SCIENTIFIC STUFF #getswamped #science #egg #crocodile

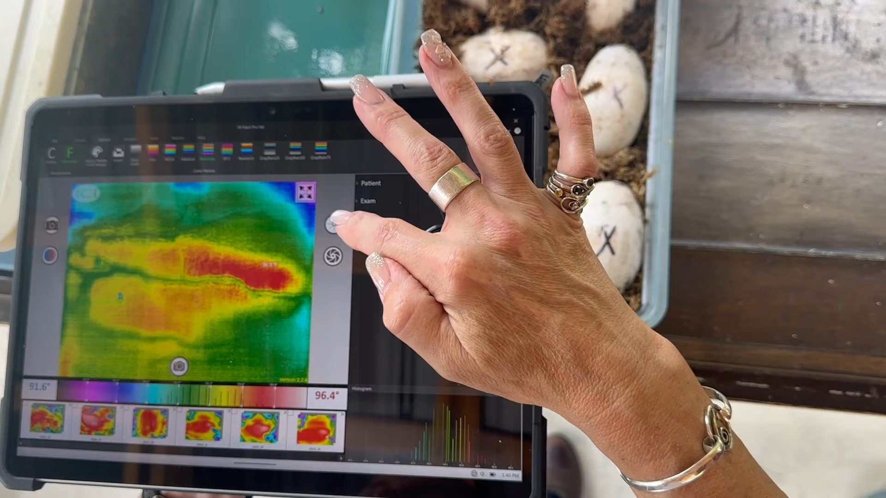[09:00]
look at that look at that that is so neat